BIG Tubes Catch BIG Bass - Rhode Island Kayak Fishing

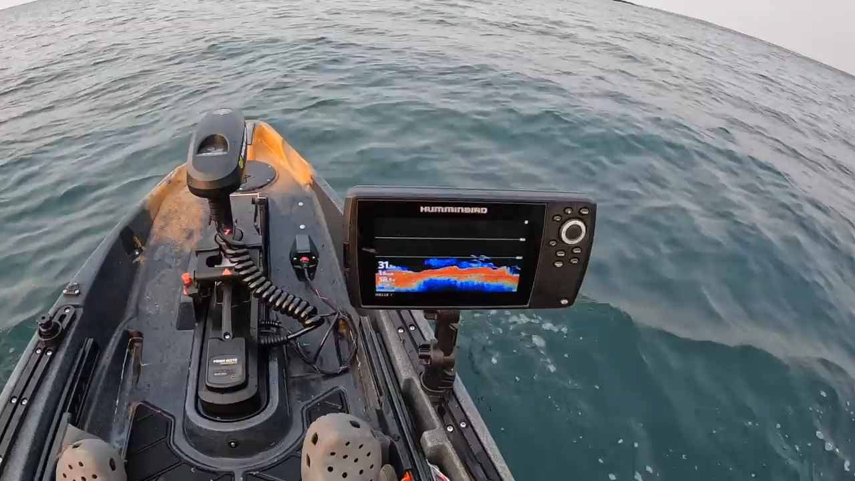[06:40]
Marking a few decent marks here. Boom, boom, boom, boom, boom, boom, boom.
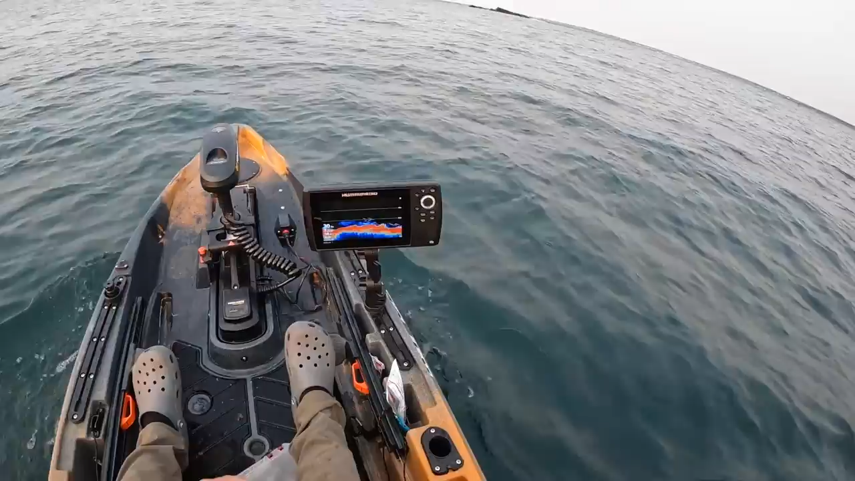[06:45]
I don't think they're total cows, but definitely marking fish. Just missed a good bump on camera. Ah, keep missing hits.